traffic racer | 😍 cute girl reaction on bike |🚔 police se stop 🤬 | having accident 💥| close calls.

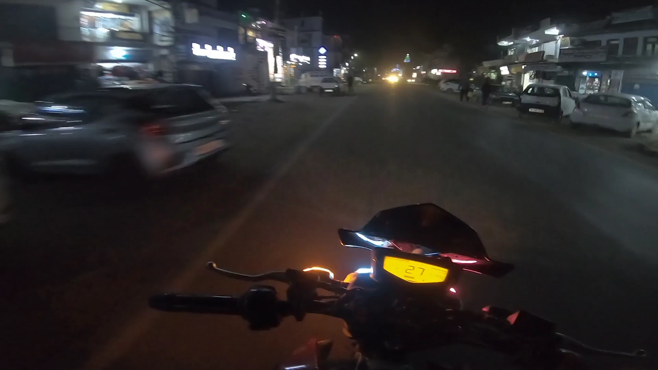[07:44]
बस गाइस अब चलते हैं गाइस, साउंड के मजे लो आप सिर्फ। गाइस गुरुद्वारा है नहर चौक है और आपकी फ्लेम अभी पीछे है आ रही है, हमें तो थोड़ी देर इस पर कर लेते हैं राइड।
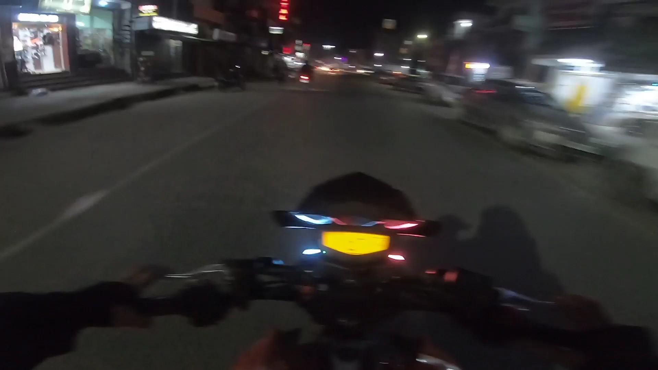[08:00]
गाइस ये पिछले टायर में एबीएस नहीं है ना, तो मुझे ड्रिफ्टिंग करने में बड़ा मजा आता है। शक शक गाइस, शक शक शक शक, आई फील गुड गाइस। गाइस आपको साउंड सुनाता हूँ यहाँ आगे तक मैं, एक थोड़ा थ्रॉटल बॉडी को खोलते हैं इसकी। गाइस साउंड करो आप चेक, फुल पावर।